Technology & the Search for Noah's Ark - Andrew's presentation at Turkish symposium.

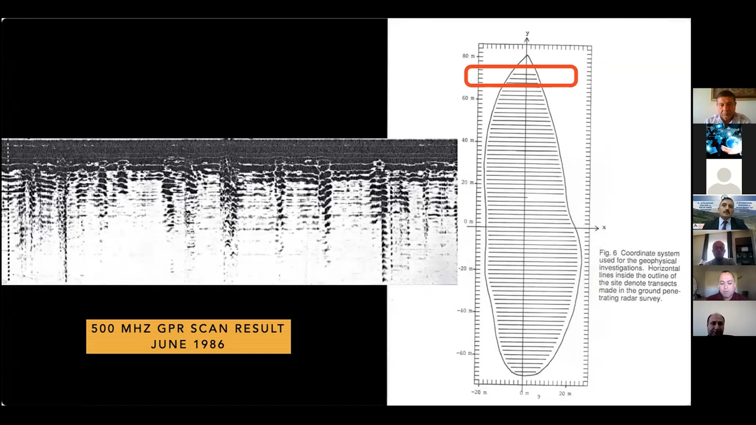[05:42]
Here's, for example, a GPR scan done in June 1986 that they showed that had a pattern of reflections below the surface at the top end of the formation. Later in 1987, Turkish scientists and American scientists from two different universities teamed up and did a complete survey of the site using not only GPR, but a magnetometer. Here, and one of the most noteworthy discoveries on that was a planar feature that was below the whole site,
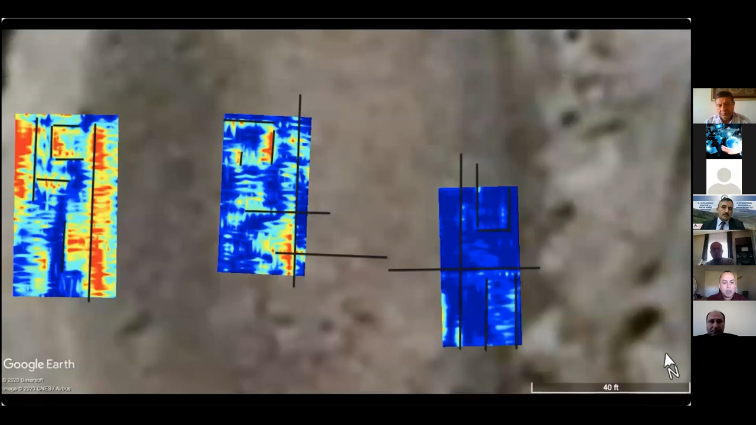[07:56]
they were also parallel lines that were showing eight to nine feet below the surface and different spots on the boat formation.